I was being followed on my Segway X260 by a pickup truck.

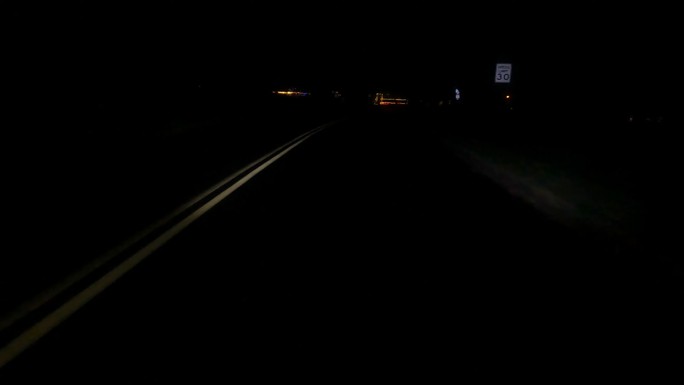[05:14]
I think it started raining now. I think it's coming down hard now, so I think I should head back.